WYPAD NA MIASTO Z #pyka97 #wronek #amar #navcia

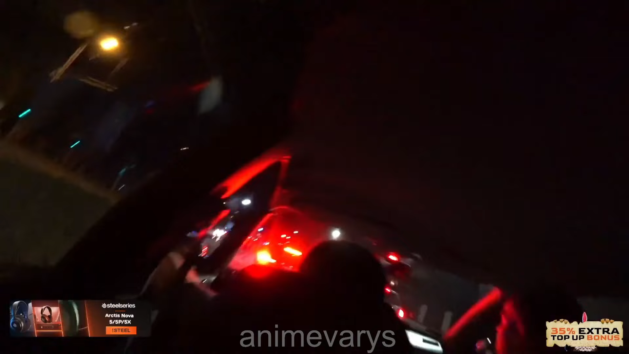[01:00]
O, o, o! Złapali go? Tak. Wolno uciekał, kurwa. Gdzie? Nie ma staminy. O, o, o, o! Co?
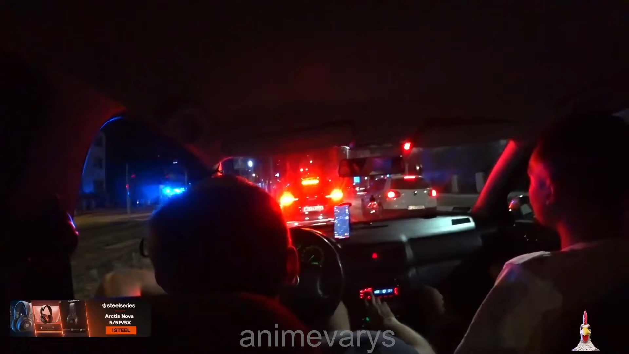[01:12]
Lutę wali? Nie wiem. Co tu kurwa chodzi? Na środku ulicy chyba go powalił. Jezu, że my nie widzimy. O, wow. No nie, wy widzowie nie będziecie widzieć.